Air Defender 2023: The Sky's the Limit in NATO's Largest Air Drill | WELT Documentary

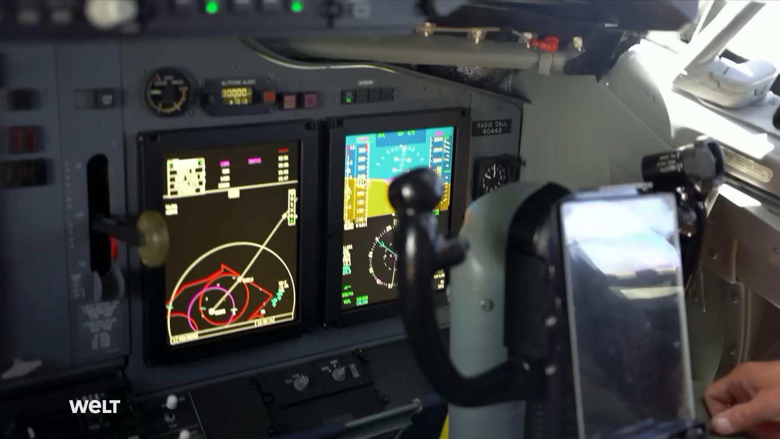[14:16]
This circle here in magenta, this is our orbit now.
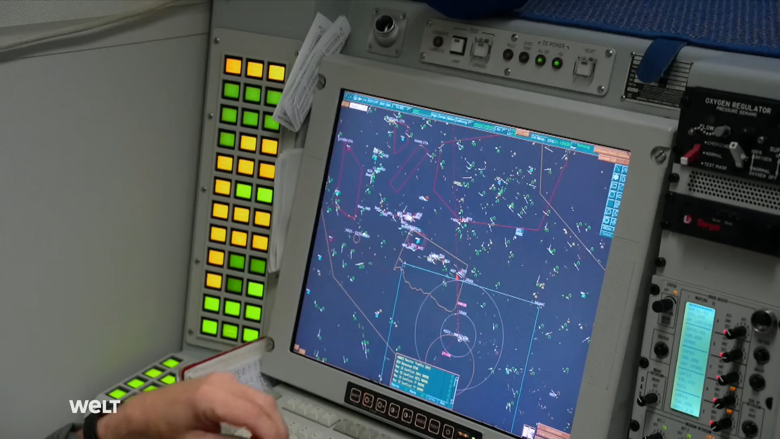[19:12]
The controllers can use the radar data to identify exactly who and what is in the airspace.
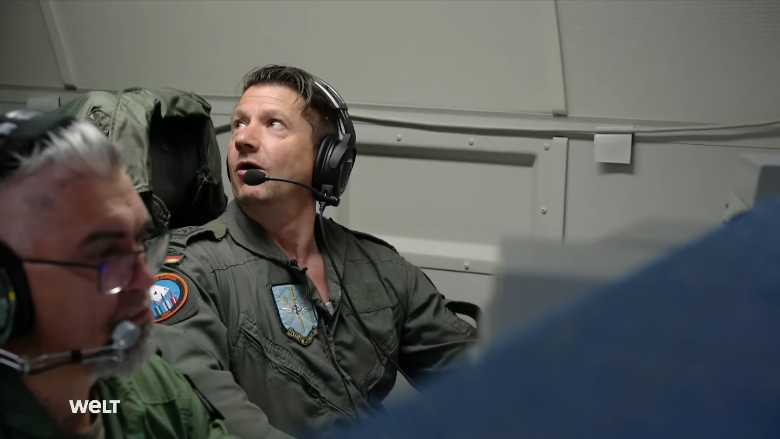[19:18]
From hundreds of aircraft movements, the team must sift out potential enemies as fast as possible.
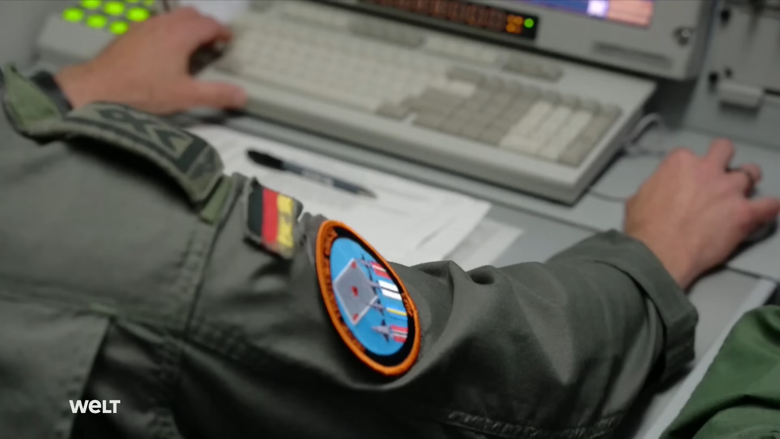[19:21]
We have various options for identification. First, we have the transponder code that all aircraft have to transmit,
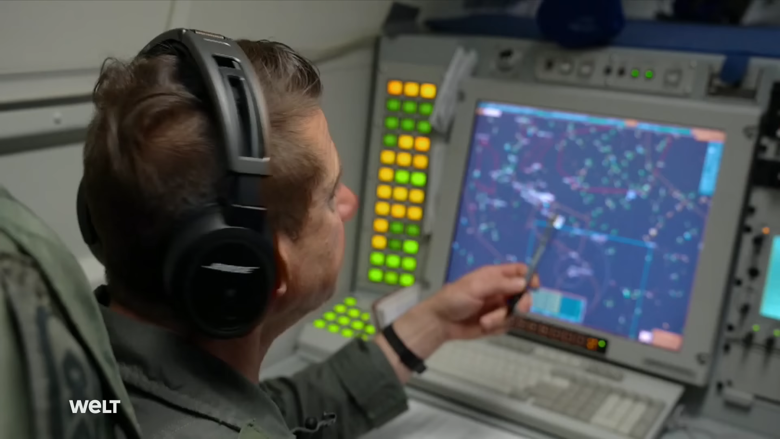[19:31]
and many other criteria that allow us to see exactly who's flying there. Is it a civilian airliner? Who knows?
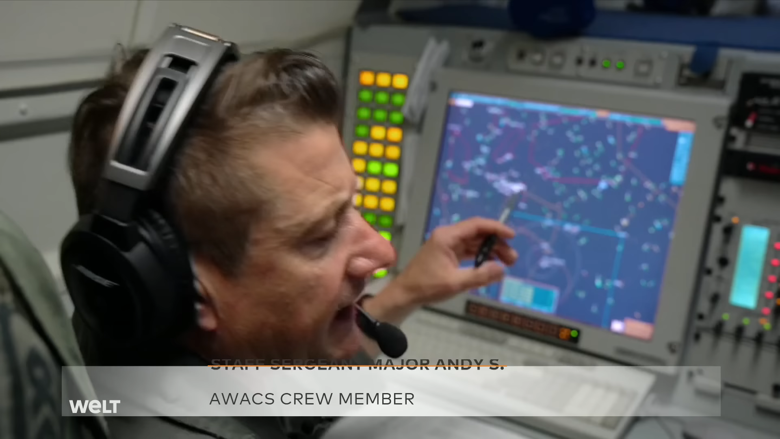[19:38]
Maybe flying from Düsseldorf to London. Or maybe it's one of ours, a tornado, a Eurofighter, etc.
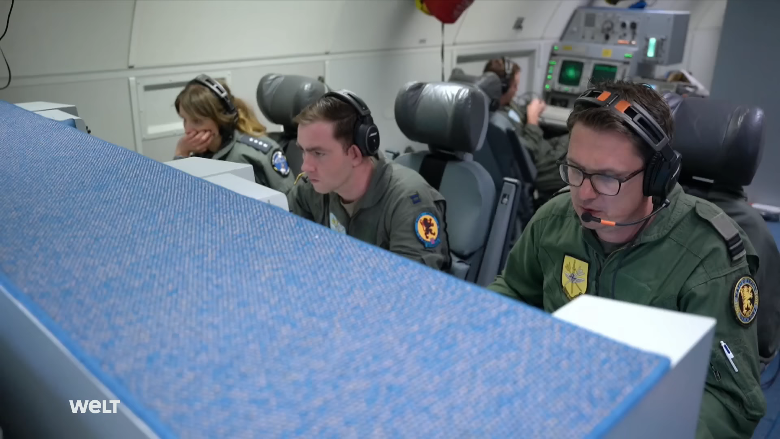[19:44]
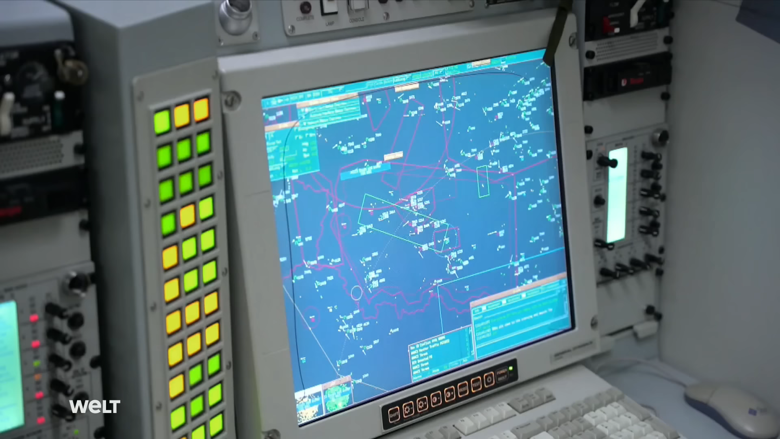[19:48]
All the data that we record, we also send in real time via data transmission systems to other aircraft,
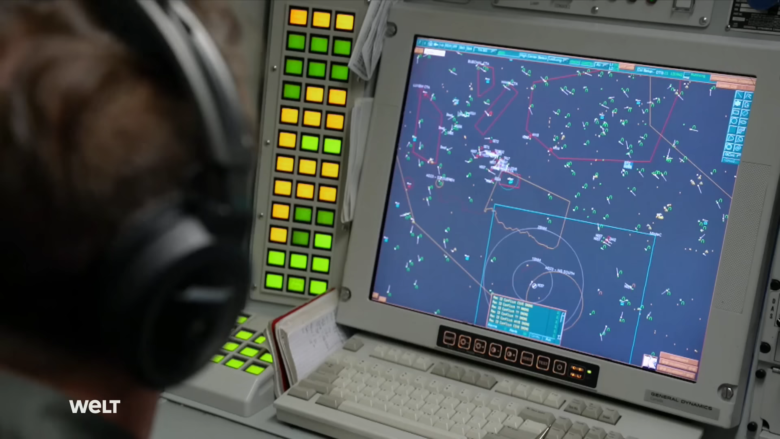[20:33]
Here we can see part of the air defender 23 exercise, the airspace.
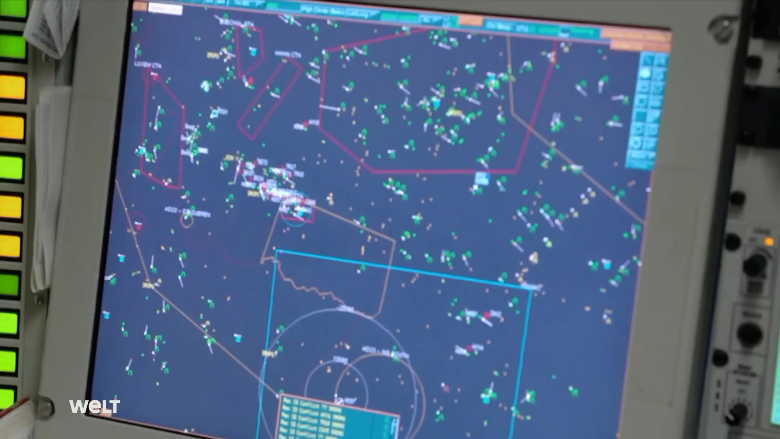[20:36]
Now this is showing the air combat.
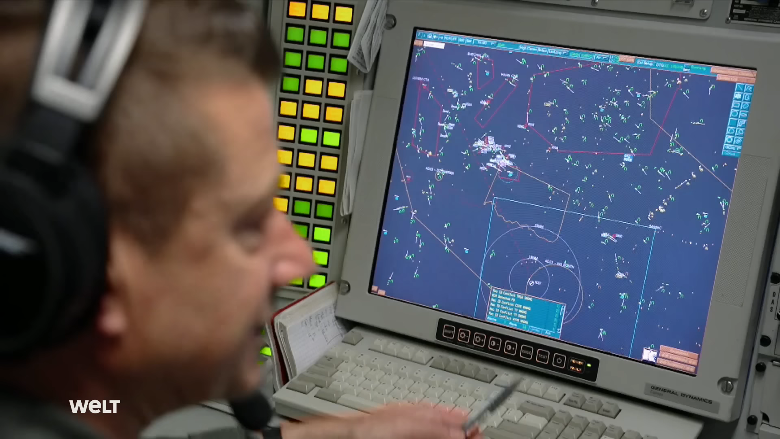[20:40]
The red forces are the bad guys, and the green or blue ones are the good guys.
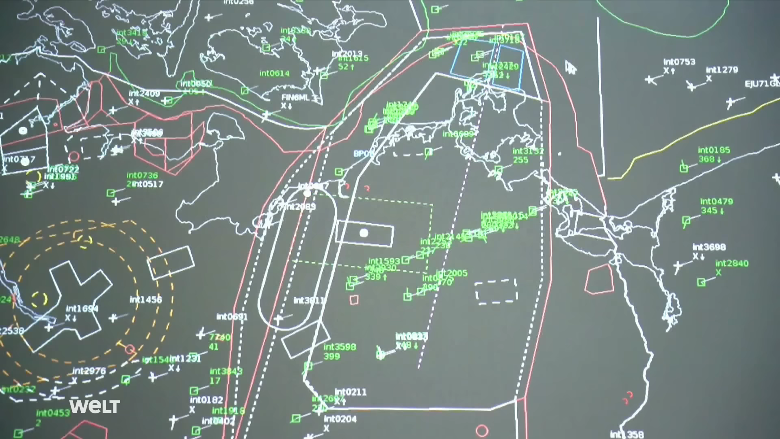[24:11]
As we've been involved in the exercise for quite a while now, we already have our forces in this area, and also in this area.
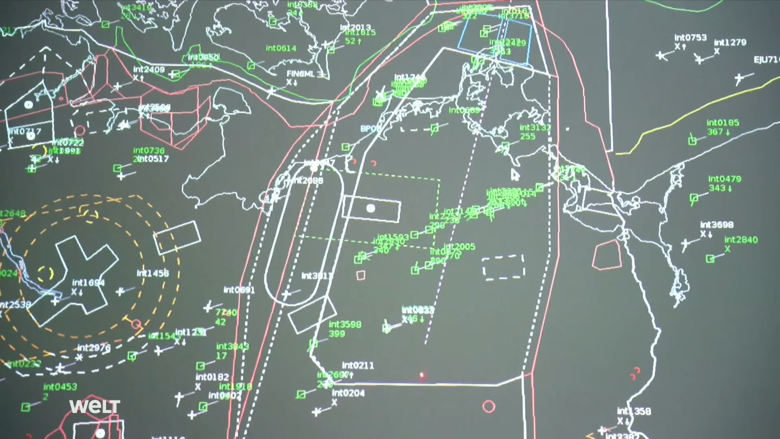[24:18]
The enemy forces are also there, fighting our forces.